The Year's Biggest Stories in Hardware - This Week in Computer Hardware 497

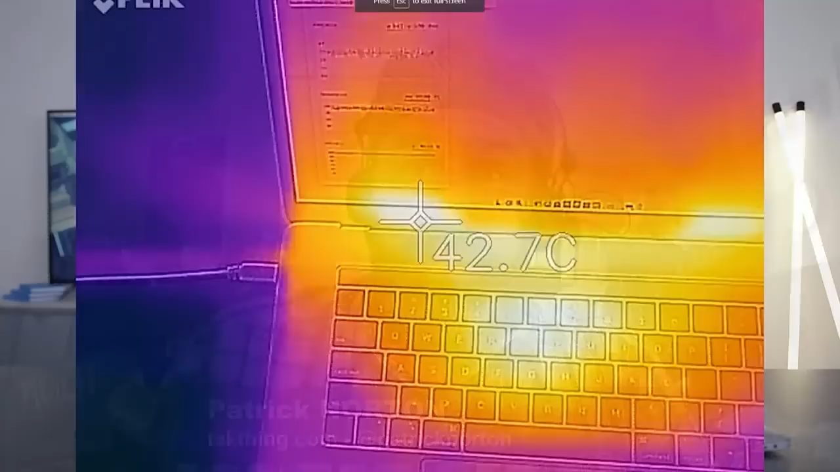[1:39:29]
On screen: spot 42.7°C
even if it is only for a small percentage of the user base. That's ugly.
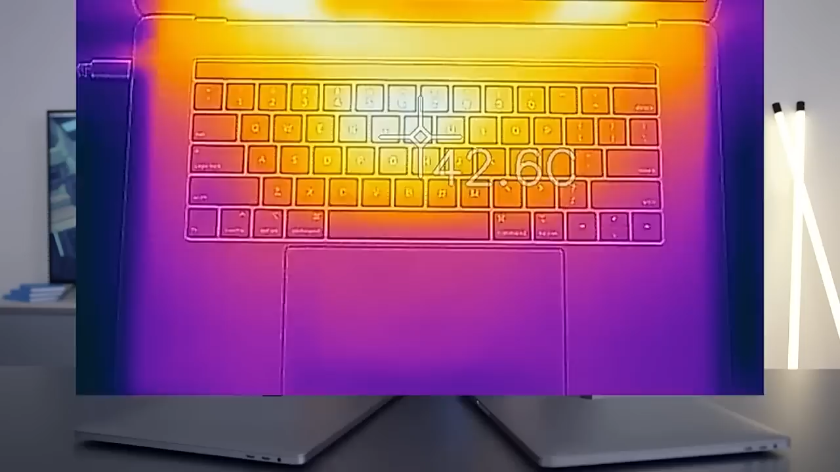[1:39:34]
That is ugly thermals right there. That is some ugly, ugly heat mapping you're looking at right there. Again, this is all based on one YouTuber who is credible but not more than one.